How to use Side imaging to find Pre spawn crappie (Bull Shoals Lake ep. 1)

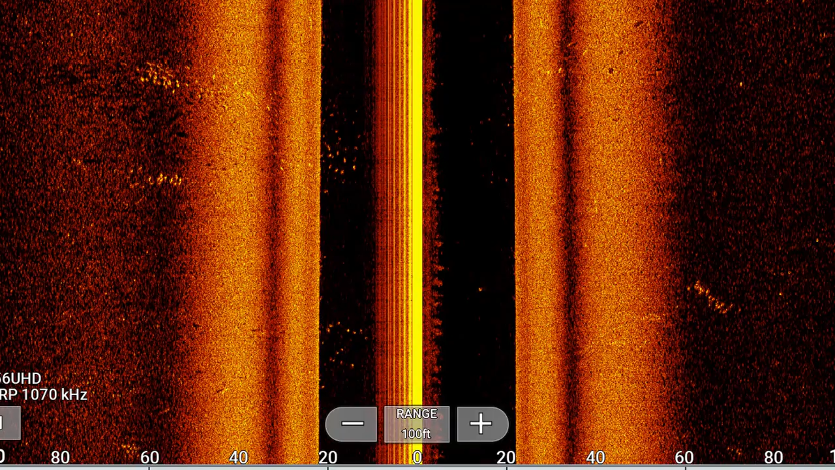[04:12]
There we go that is what we're looking for ladies and gentlemen See that big pot of fish right there on the left side of the screen
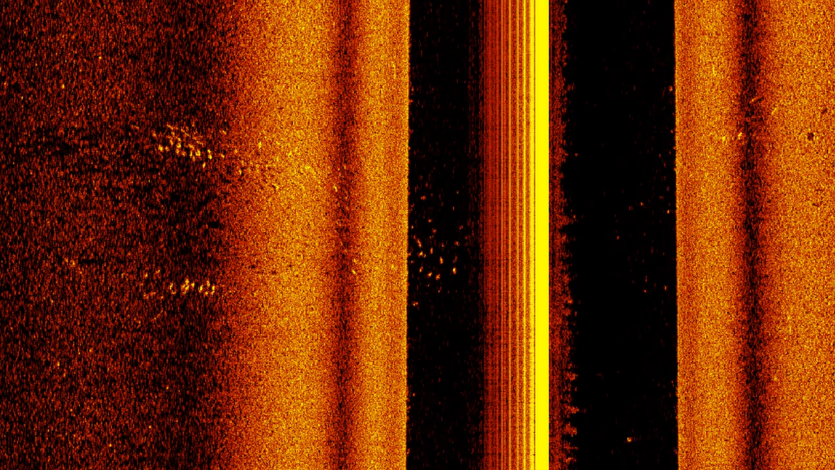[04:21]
These fish are just suspended out in the middle of these creek channels right now But they're towards the
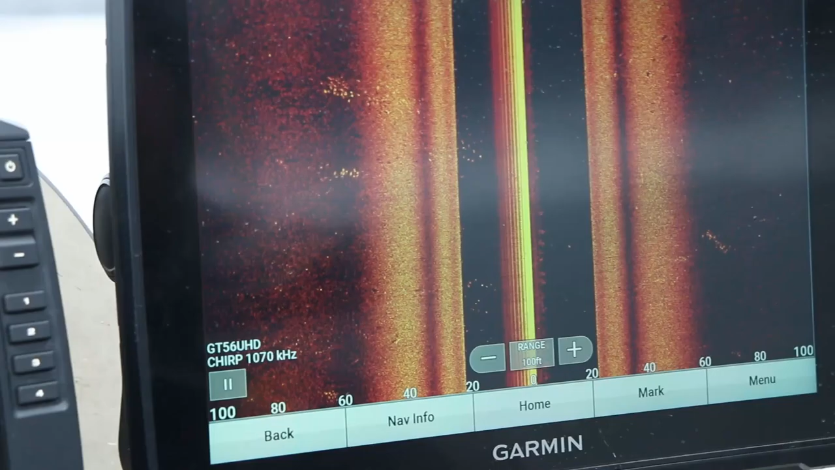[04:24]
back of the creek They're starting to make that transition So
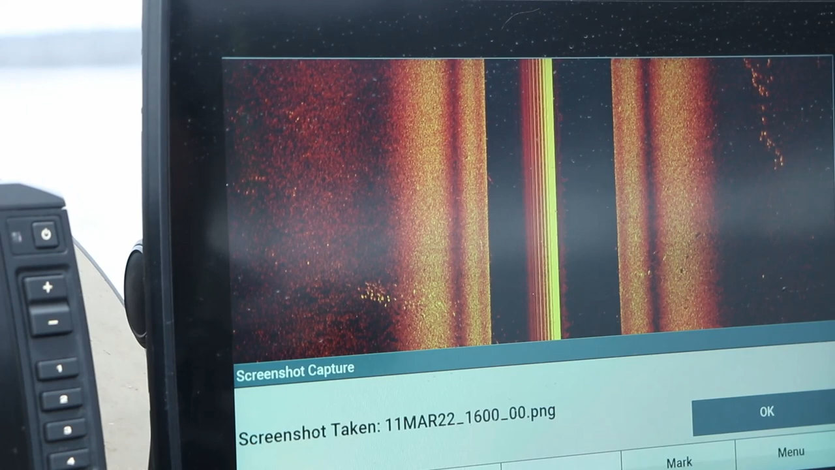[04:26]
we're going to jump up front and see if we can catch a few Yeah Go ahead and take a screenshot too There's a bunch of good ones right out here
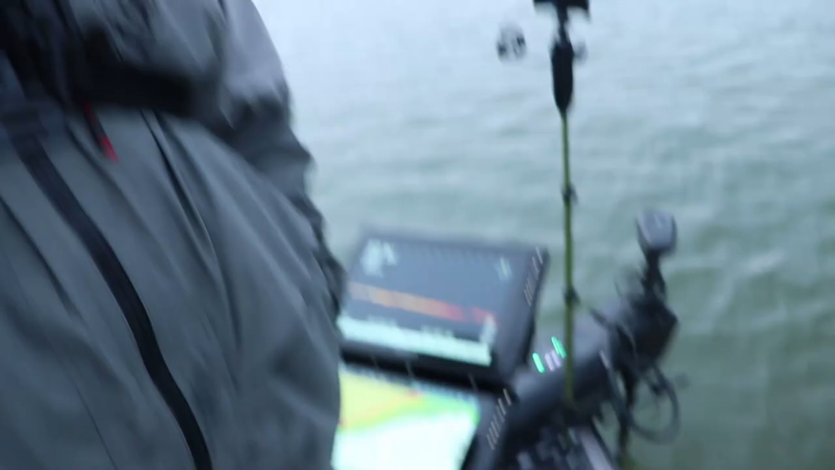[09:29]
is what we're looking up Live scope
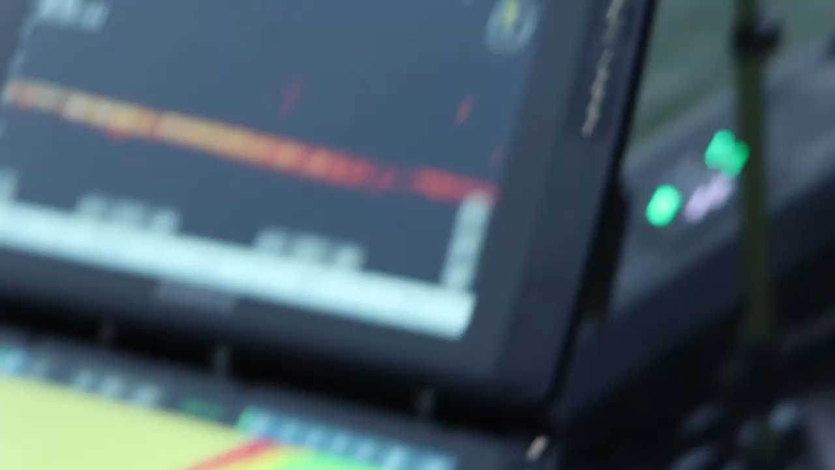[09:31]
see I mean there's just fish everywhere There's a skull But they're just There's dots all over the place Yep It makes it hard to See just like that They're not holding
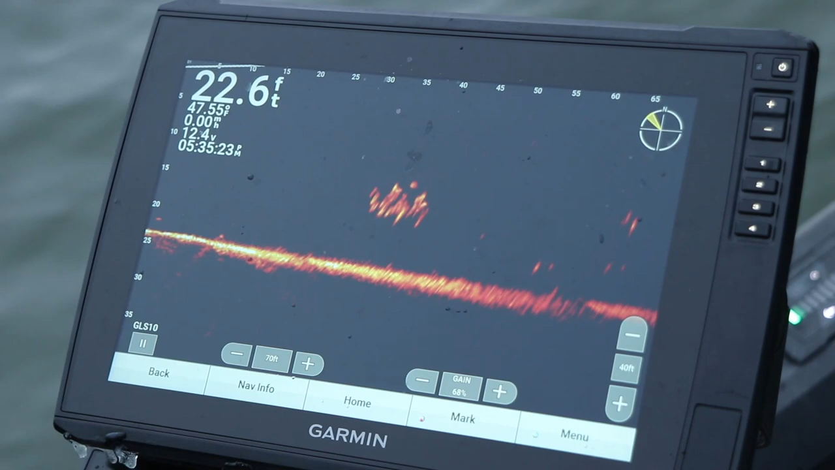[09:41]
On screen: depth 22.6 ft
to any timber Or anything like that Through this section anyway